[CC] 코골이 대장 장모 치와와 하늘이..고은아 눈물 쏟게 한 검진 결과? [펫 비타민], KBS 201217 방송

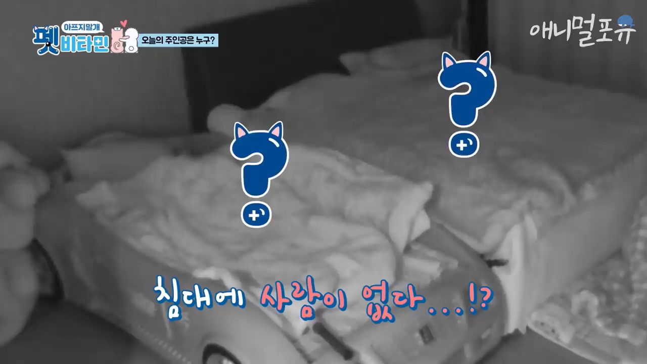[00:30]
저 아직 주무시고 계신 거예요? 어? 여자분인 것 같은데? 예. 한숨 못 하셔. 옆에 누가 있구나.